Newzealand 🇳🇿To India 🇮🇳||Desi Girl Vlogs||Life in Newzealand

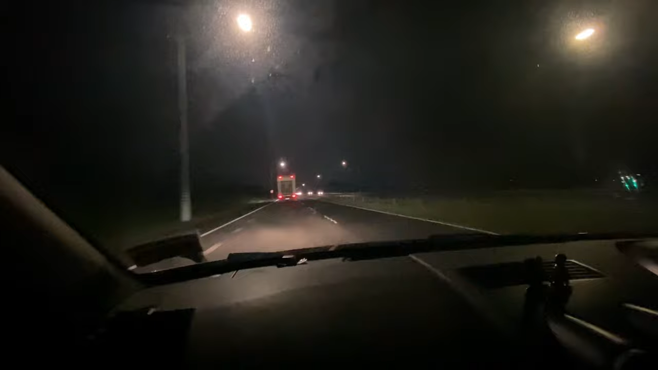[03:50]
और ये एभी रात का सफर रात री में निकले हैं तो रात पे तो अभी खुछ आपको रोड पे भी निदिखा सकती है पैस रोड पे चल रहे हैं यह दिखा सकती हो है तब सिदा ऑकलेन एरपोर्ट पे सल के मिलते हैं फिर से
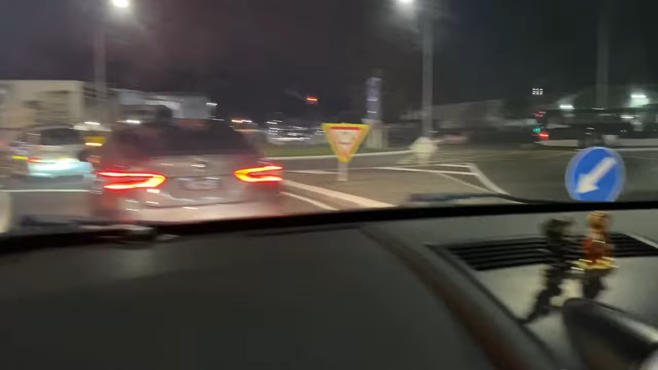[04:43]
इधर से इंटरनेशनल की तरफ जाएंगे अगरी